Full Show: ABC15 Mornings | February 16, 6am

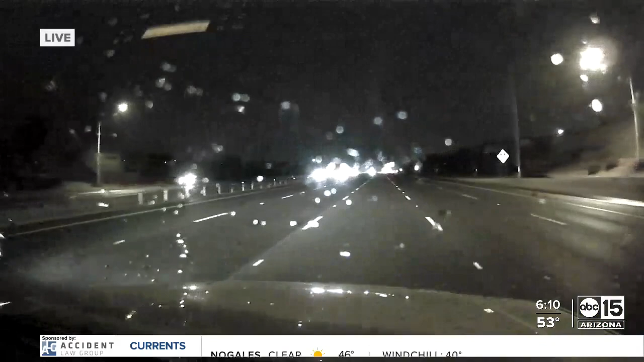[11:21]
You see that rain there on the windshield and those windshield wipers working away this morning. The ABC 15 Live Drive is in the East Valley. We'll check in to see if there's any issues on your commute in this area coming up.